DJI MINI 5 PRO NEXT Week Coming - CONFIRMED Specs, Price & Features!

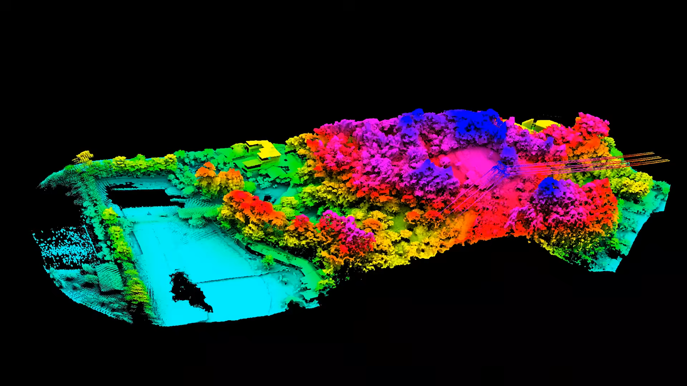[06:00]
Unlike traditional vision sensors, LiDAR uses laser scanning to detect objects more precisely,
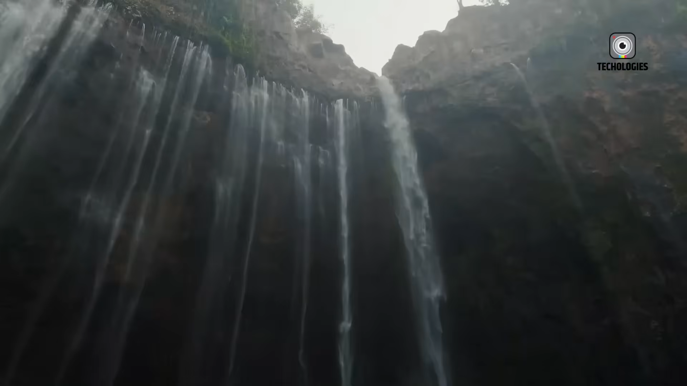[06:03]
especially in challenging lighting conditions like dusk or dawn when conventional sensors might struggle.
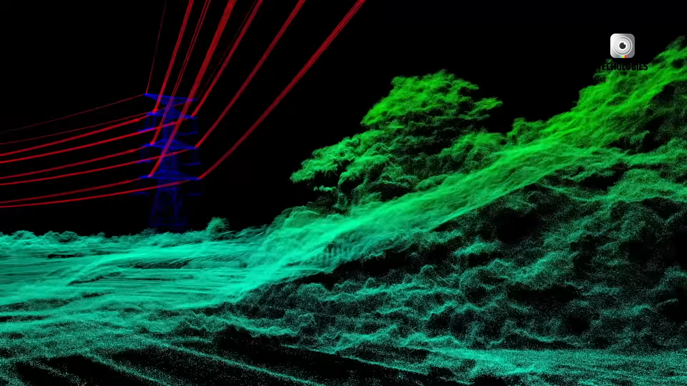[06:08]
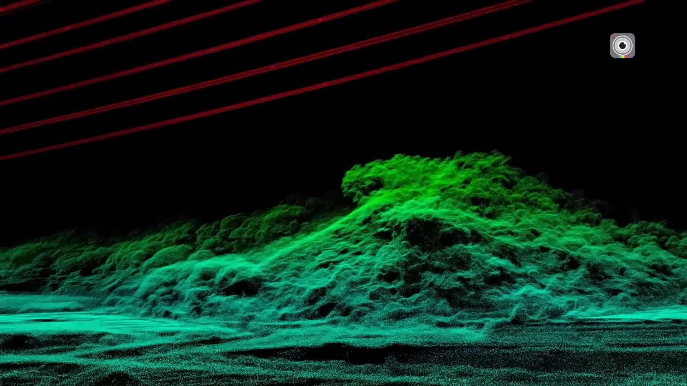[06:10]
If DJI succeeds in integrating LiDAR into the Mini 5 Pro,